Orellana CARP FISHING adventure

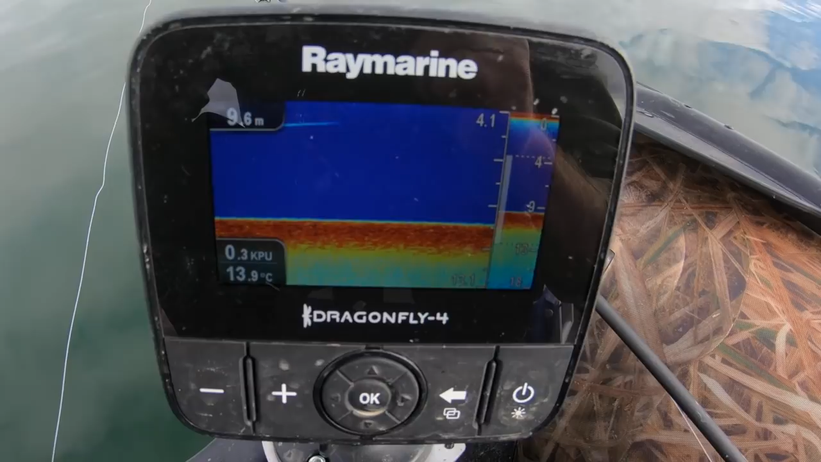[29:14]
On screen: depth 9.6 m, water 13.9°C
which is roughly about 10 metres deep. It's like a plateau straight out in front of us. There's a riverbed either side of it where it goes down to 12, 13, 14 metres in places.
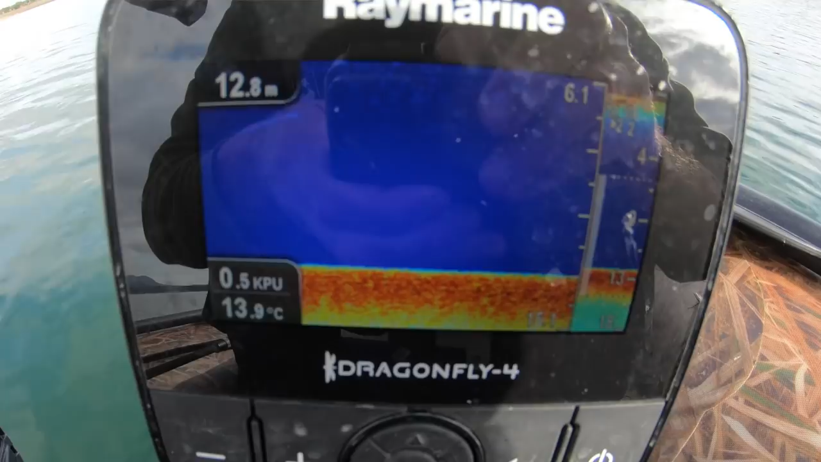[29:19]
On screen: depth 12.8 m, water 13.9°C
But all along there, there's like old tree stumps and bits and pieces,
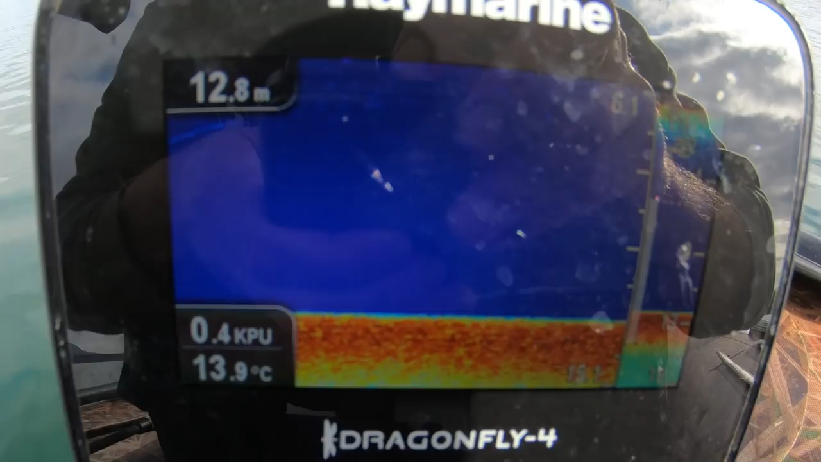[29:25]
On screen: depth 12.8 m, water 13.9°C
so I'm guessing that's what Jim's just lost that fish on, but they're certainly out there. First thing in the morning, you tend to see them showing quite a lot, and last thing at night as well.